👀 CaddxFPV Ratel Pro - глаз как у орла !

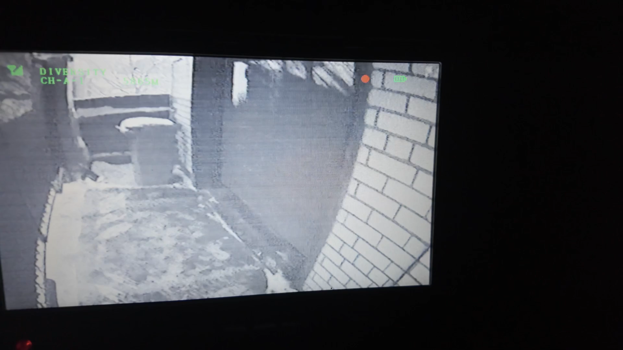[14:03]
темнота вот так видит осмо фактически ничего не видит а вот так видит ритейл про ну просто супер замечательно есть шум и но для аналоговой камеры это абсолютно не критично cadix молодцы они